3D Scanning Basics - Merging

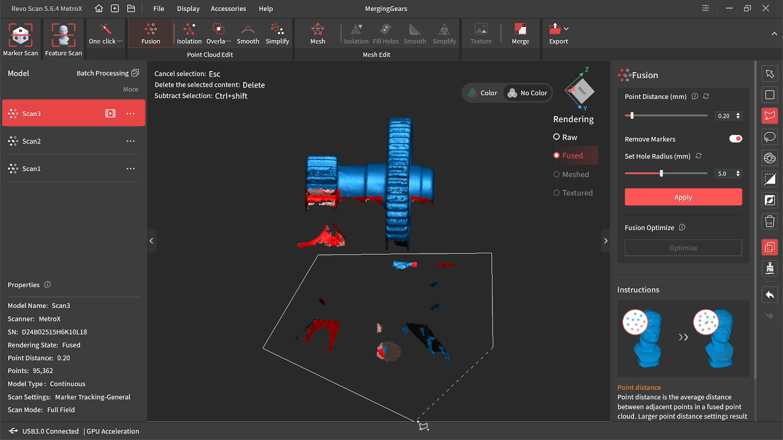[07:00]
We'll put it up in there and there.
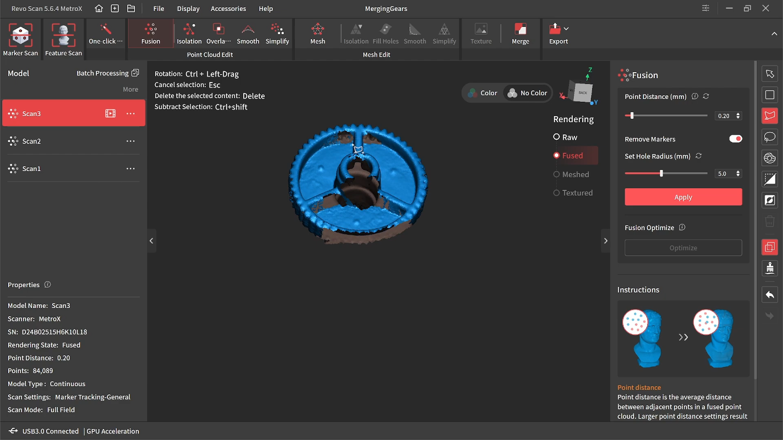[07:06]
That's just from the scan angle. Might just deal with this as is. It'll probably give me a little bit of noise on the merge, but... I didn't do a good job over here, did I?
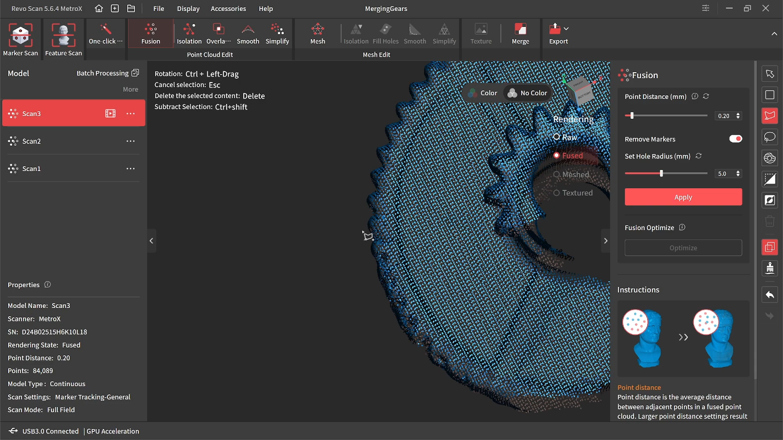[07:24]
Something I can do. I can make out where it's supposed to be.
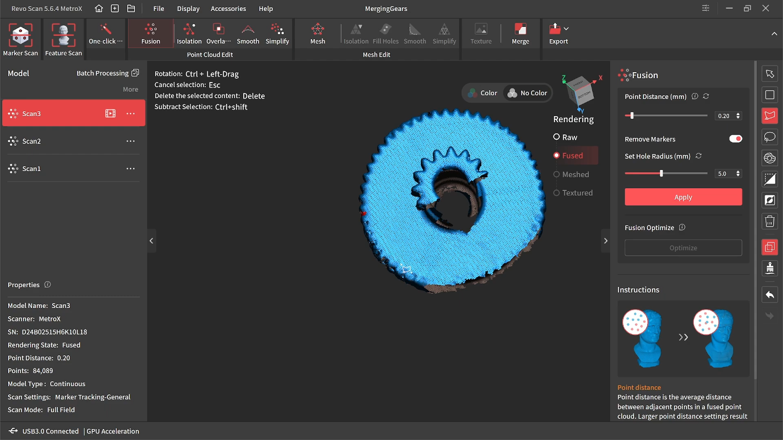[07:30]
Just manually select some of this.
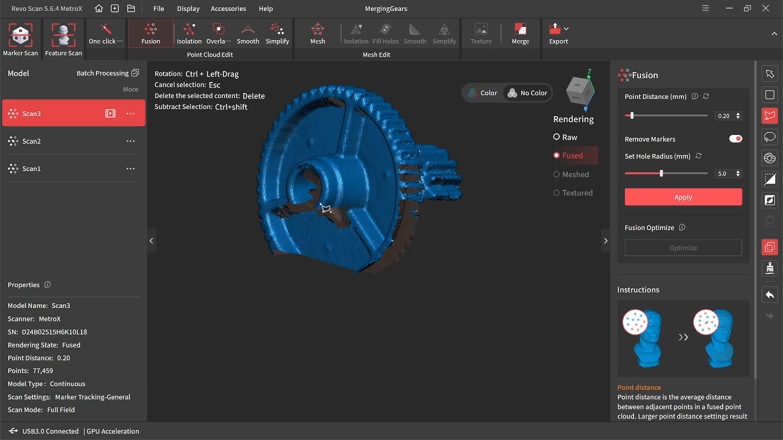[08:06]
I'm going to do a quick isolation on that one.
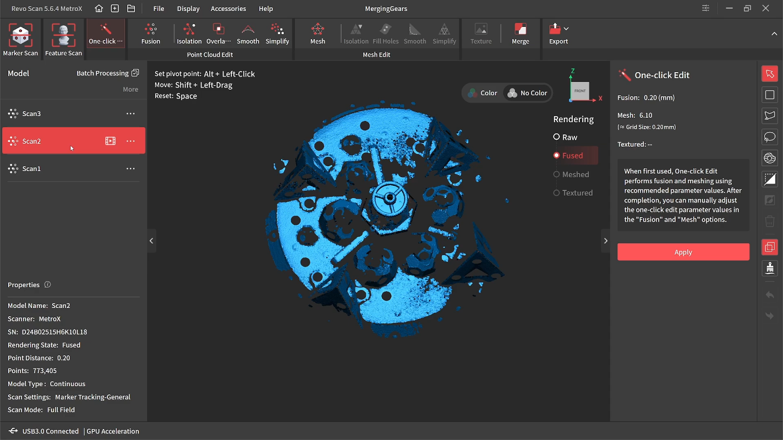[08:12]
This one has got a lot going on in the background. I probably should have used this a little coarser, to be honest. But... Hey.
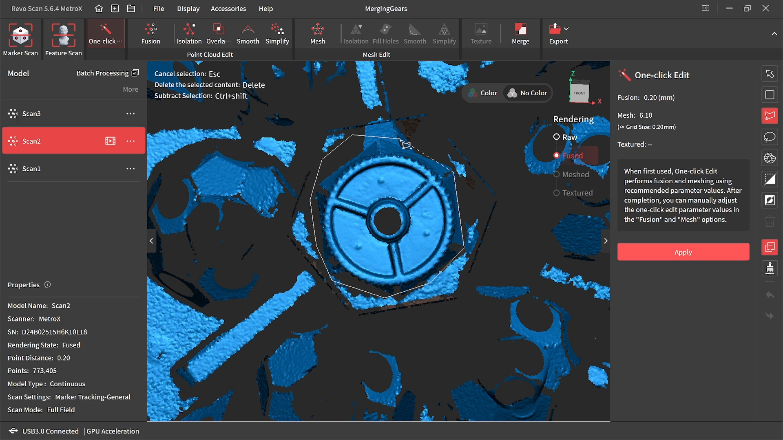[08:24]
We're going to work with what we got.
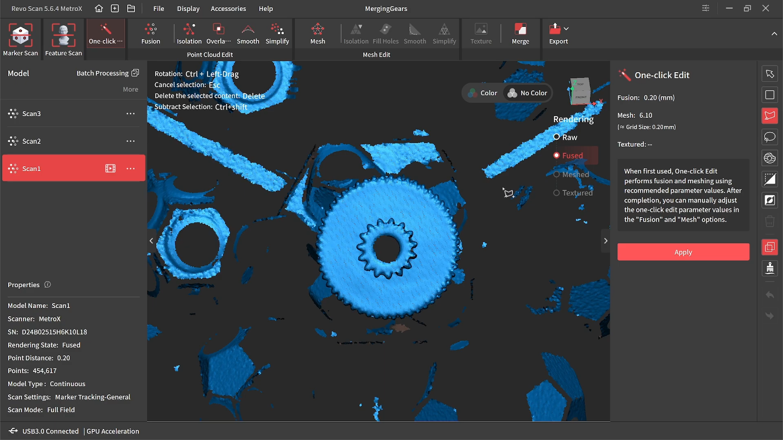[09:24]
Same process as before. Select our target. Invert select. Delete.
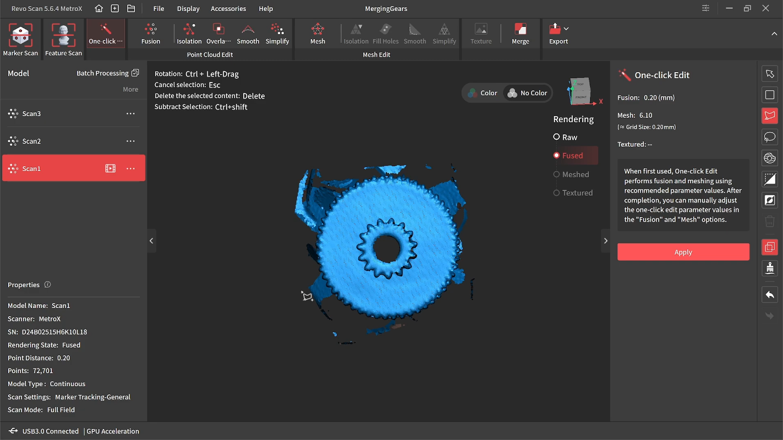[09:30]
Let's go ahead and just do a quick plain select.
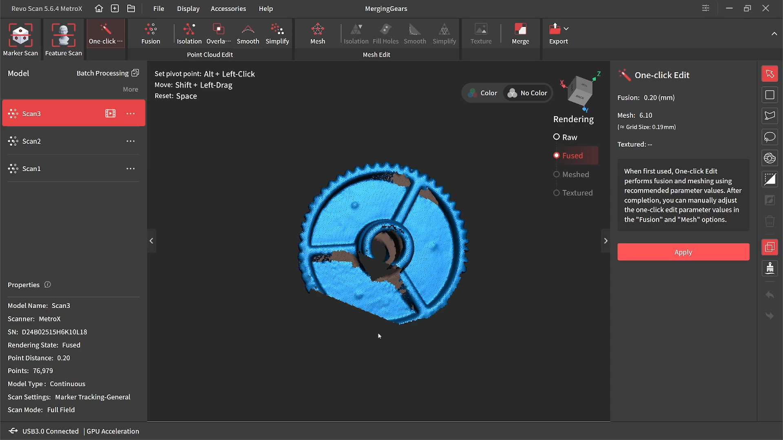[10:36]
And... I kind of wish I didn't clip this part out here. But... It's going to help us out.
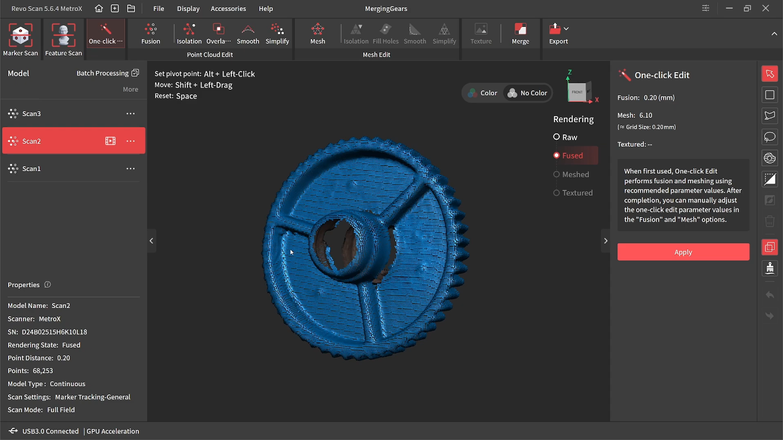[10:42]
Getting these other scans aligned. If we need it. So let's go ahead and go into our merge function.
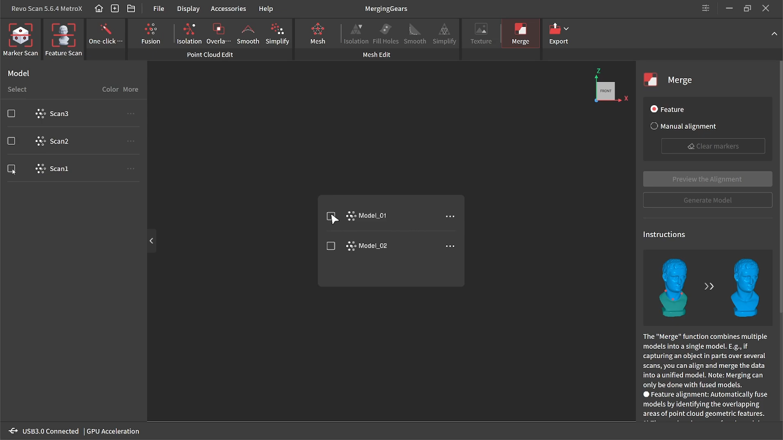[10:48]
And I'm just going to start by selecting the first two. And doing an alignment preview. This might work. It might not. And I would say that reliably worked. Surprisingly enough.
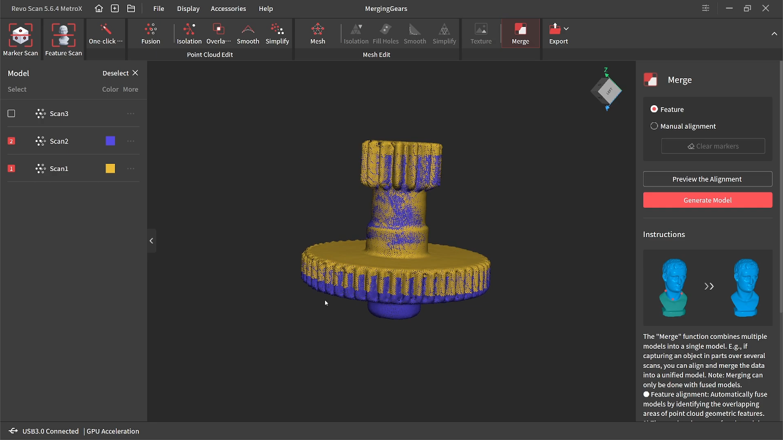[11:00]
Although... That being said... The... Oh no. Because it actually uses that. I'm going to say the thickness may not be... Yeah.
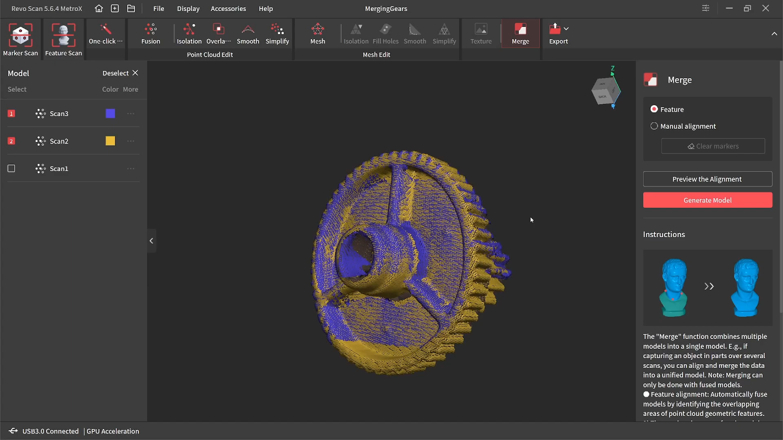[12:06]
And then if I pull in scan one. I can preview the alignment again.
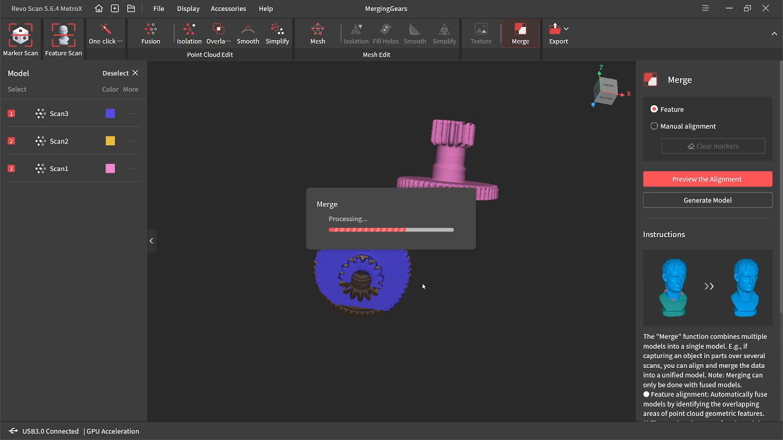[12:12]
And now I don't have to worry about inaccuracies from scan one. Where I couldn't capture well. Because scan three.
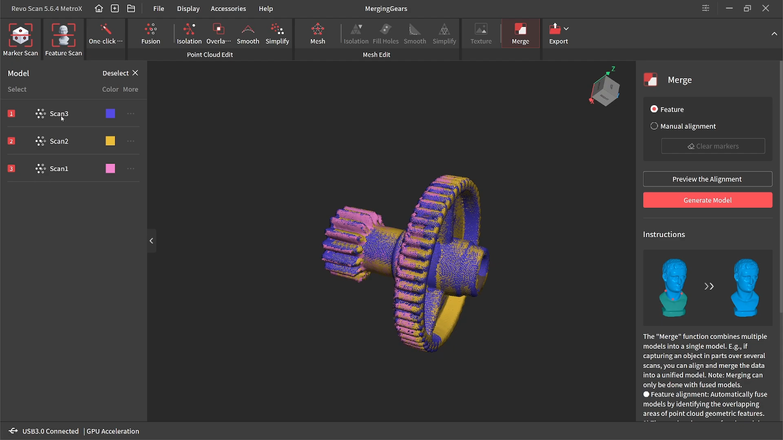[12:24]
Even though it's incomplete geometry. The geometry it does have. Gives me that strong reference.
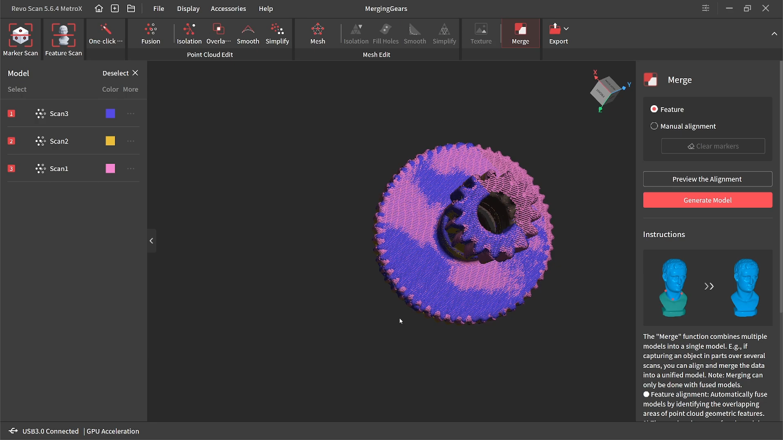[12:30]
I really should have cleaned these teeth out here. But... Actually you know what I can do? When you have this merge preview. And you see areas like this are kind of ugly. I can actually use that. Before I hit that merge. I can go back into my cleanup process here.
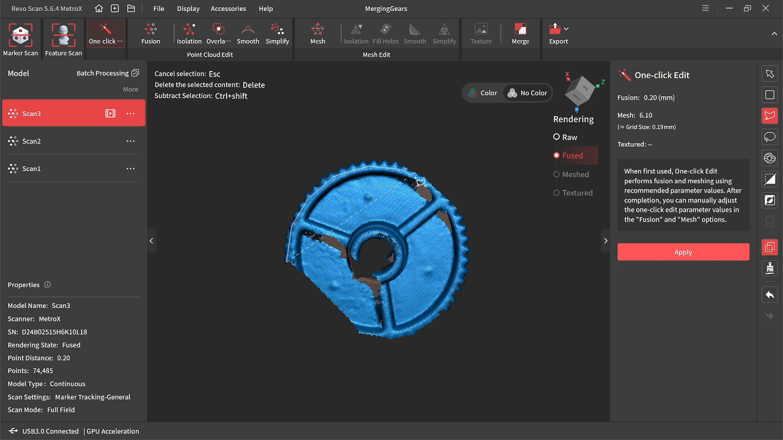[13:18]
Select all of that. And then... Because I don't want to remove... Reliable...
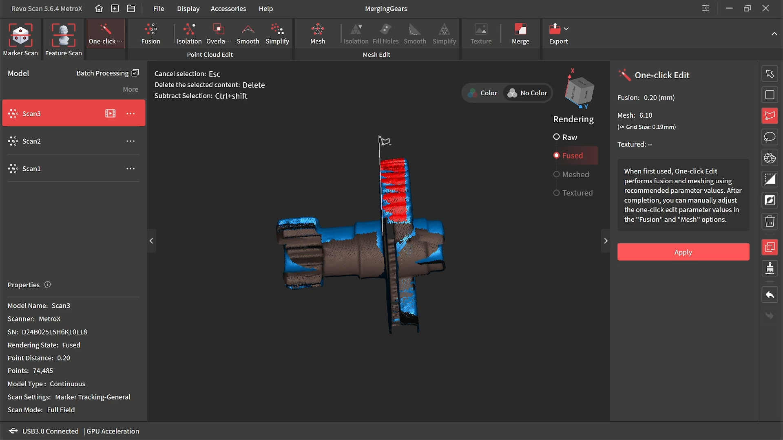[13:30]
Alignment data. Deselect. Select. Might be overkill on that.